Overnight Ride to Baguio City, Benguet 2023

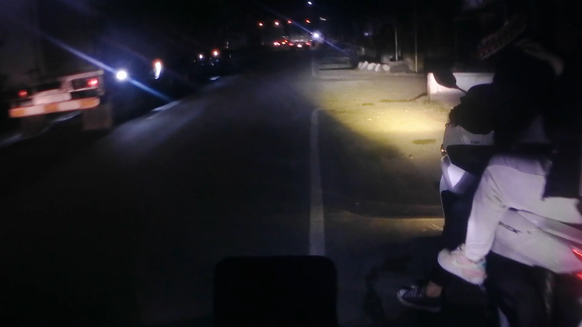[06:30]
Nabutan ata sila yung stoplight eh. What? Binaba na? Yung stoplight, nabutan ata sila.
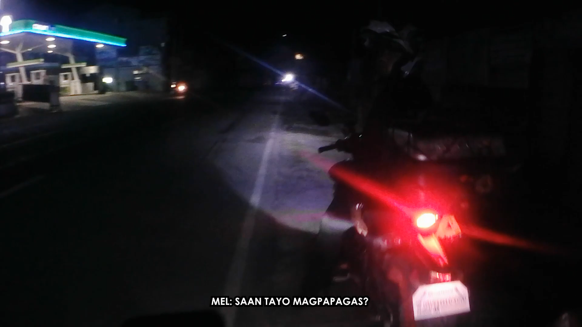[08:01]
Saan tayo magpapagas? Nagpagas na ako doon nang bumaba si ano. Ah, okay. Mahal dito